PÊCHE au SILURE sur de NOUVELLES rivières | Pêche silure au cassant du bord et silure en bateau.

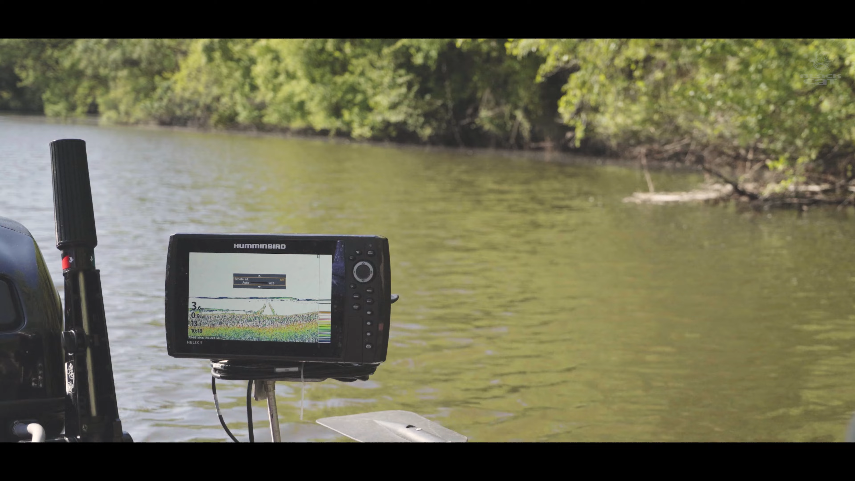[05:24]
J'ai rien pu faire. On voit bien l'action. Ouais. Avec mon montage. Il l'a tué, c'est dingue.
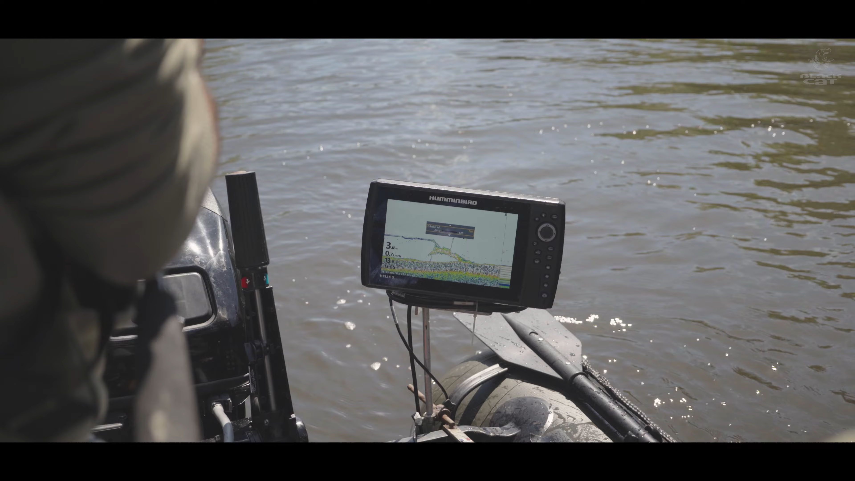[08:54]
Il était d'où, lui ? Je sais pas, c'est gros, hein, pour moi. Mais non, mais c'est pas lui qu'on a pris. Ça, c'est un autre poisson. Ah, il y a le gros qui est venu. Et j'ai pris lui. Et il y avait, lui. Tu l'as vu, là ? T'as vu sur le sondeur ? Non ! Il y a un pain qui est monté, là.
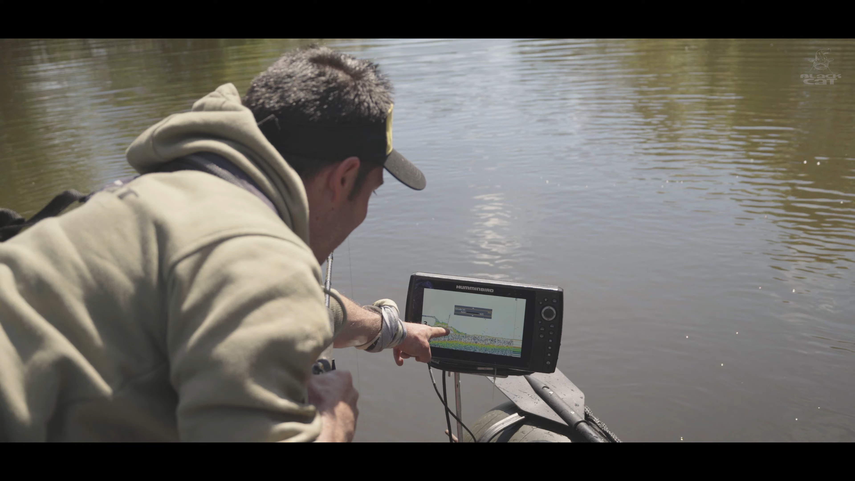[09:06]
Et là, quand j'ai ferré, j'ai décollé un petit, mais il y a le gros qui est redescendu. Non ! Bah, qu'on pète alimentaire, c'est pas de chatte, hein. Putain, c'est le plus rapide qu'à manger. Ouais, bah oui. Exactement.